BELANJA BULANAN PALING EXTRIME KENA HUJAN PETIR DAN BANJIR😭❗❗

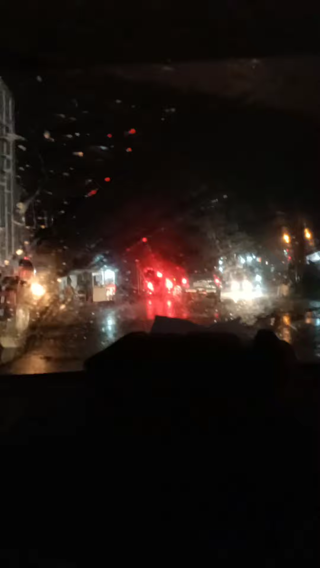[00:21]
ini hujannya gede banget tuh, ada petir juga, serem banget Sumpah belanja bulanan kali ini, terus di tengah-tengah perjalanan juga Ini semua lampu-lampu pada mati Ini serem banget kalo misalnya mati lampu di jalanan seperti ini,